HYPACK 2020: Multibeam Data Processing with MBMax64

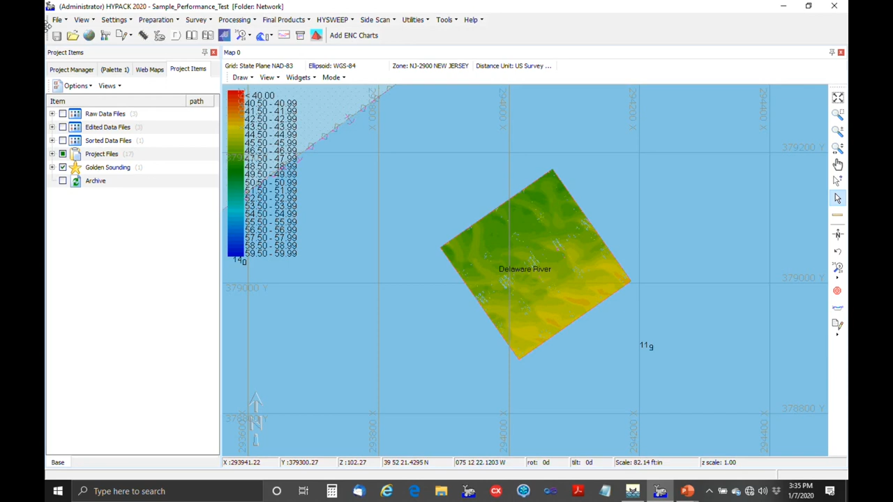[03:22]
So just going to go to the HyPAC project manager.
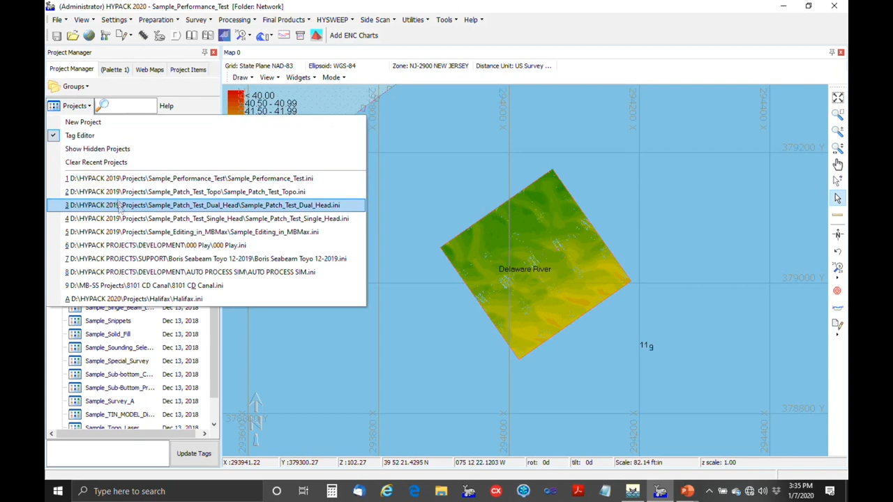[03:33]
And we've got Sample Editing and MBMX. So I'll bring that one up. And then up here is the button you push, High Sweep Editor 64-bit. You just click on that. And this is the program that we'll just load some files in.
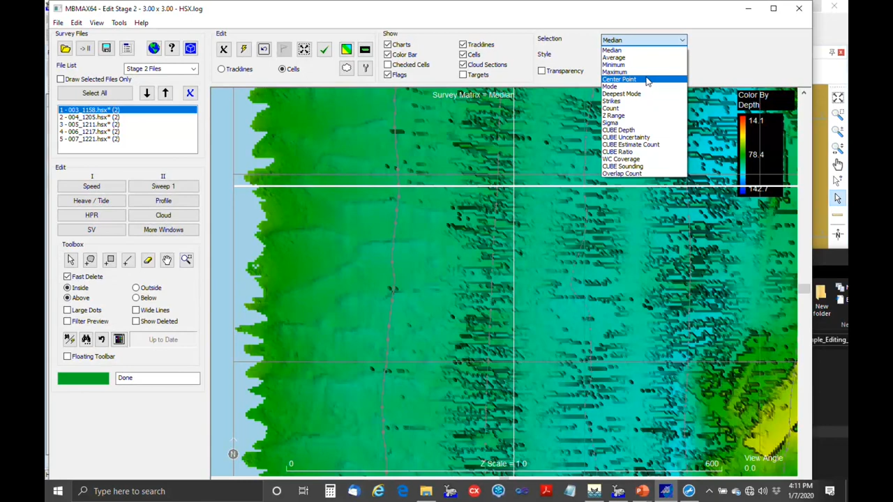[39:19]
We can look at the median depth, look at average, minimum, maximum, center point, you know, lots of different things. And what we can see is that this doesn't look very good. This looks pretty bad.
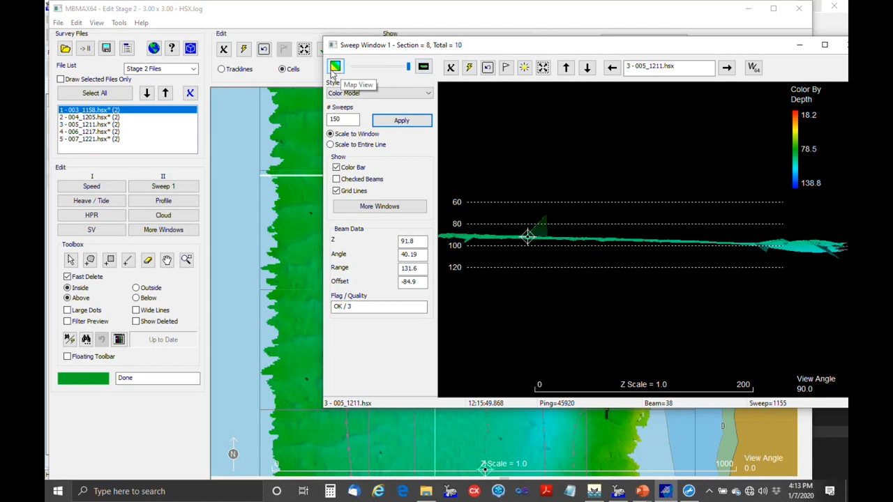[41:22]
It's just one line at a time looking at, in this case, 150 different pings. And it's, you know, it's kind of a nice way of looking at it. You can go profile mode, you can go map view, but the main thing I wanted to show is some of the colors you have. So we'll go into color settings again, and then the first one is color by depth, and everyone kind of understands that. You can also either auto scale the vertical range, or you can manually scale it.
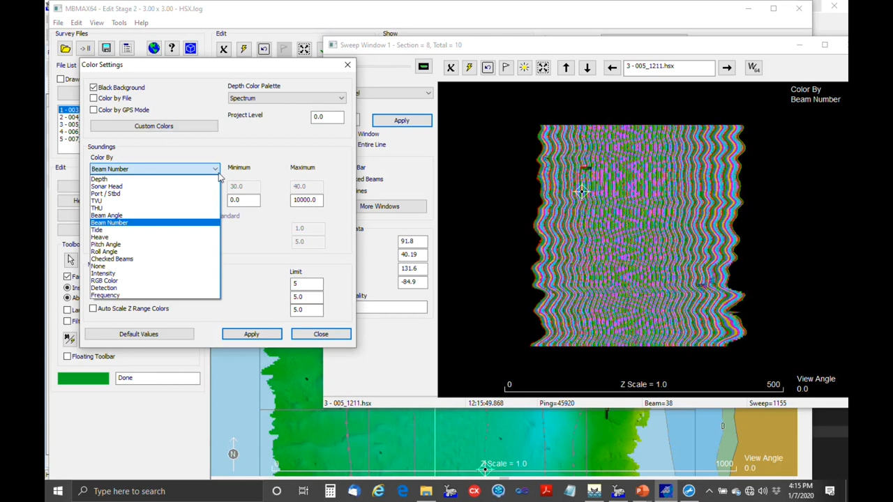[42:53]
And then anything beyond 60 degrees shows up in red. Beam number, yeah, that one's not useful for multi-beam. It's good for multiple transducer. And then some of the crazier ones, like you can color code based on Tide. So, okay, why would you ever want to color code your soundings based on Tide? It might be useful in trying to figure out buss in your data. And then we've got a whole bunch of things like that.
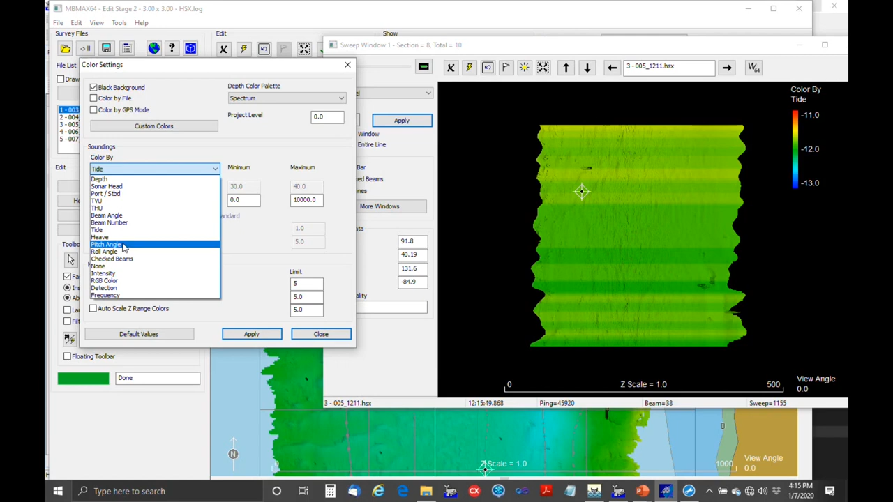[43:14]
We can color code based on heave, pitch angle, roll angle, and so on and so forth. Okay. So, let's see.
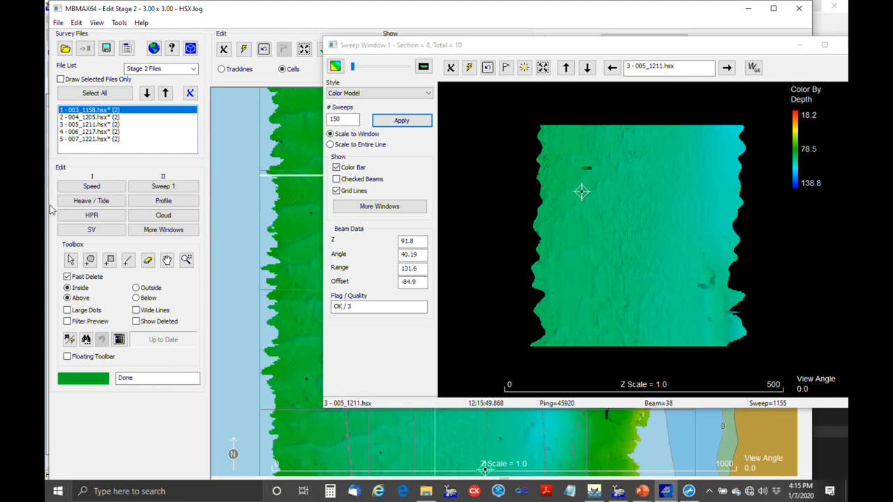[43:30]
We went over the little editors that are on this side. And then there's a whole other set of them that are on this side. And these are for working with the depths.
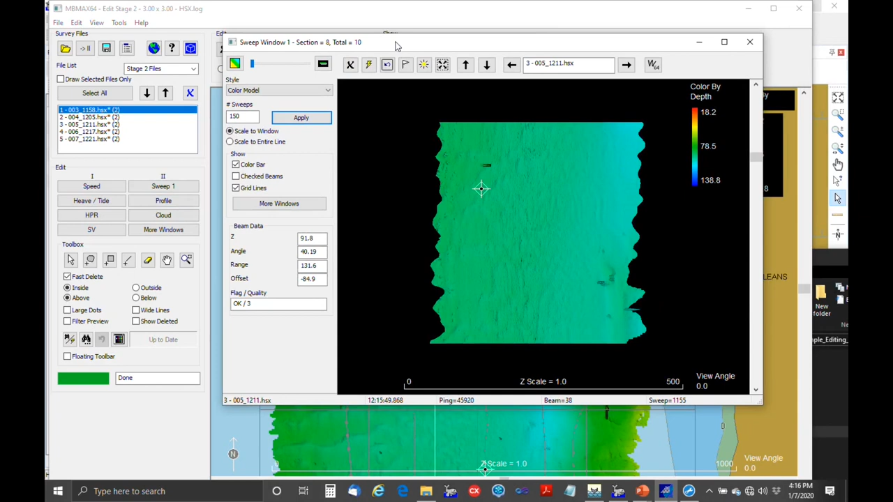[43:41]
And so I showed you this sweep editor. And that all looks pretty clean.
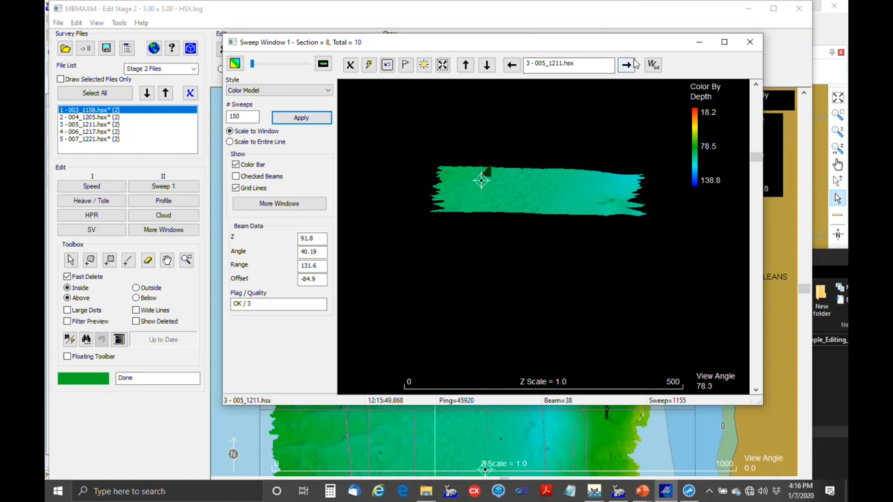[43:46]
We'll just...
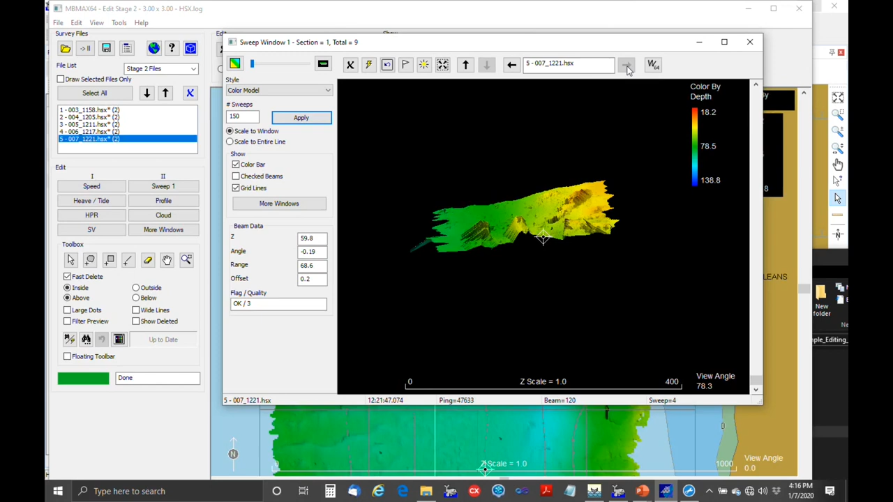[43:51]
Just trying to find some areas where it would be useful to do some editing in here. Let's look at dots.
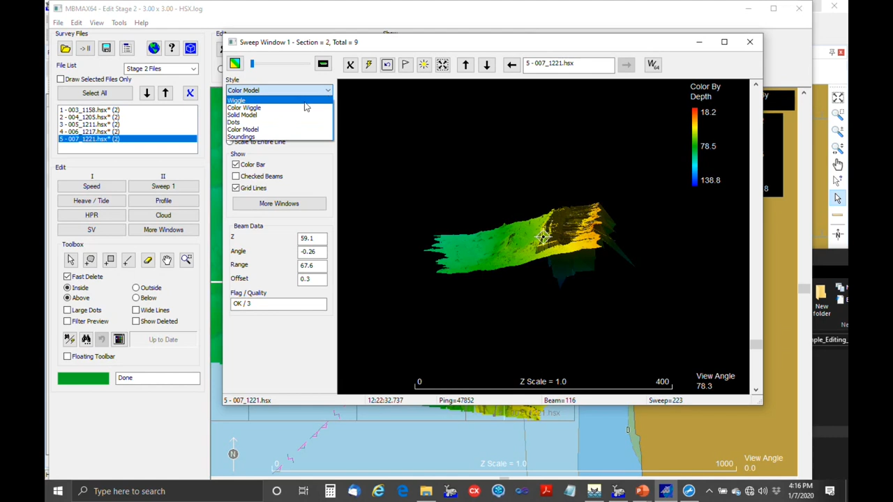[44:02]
Okay. So here's an example. What this is is we're sounding over by the bank.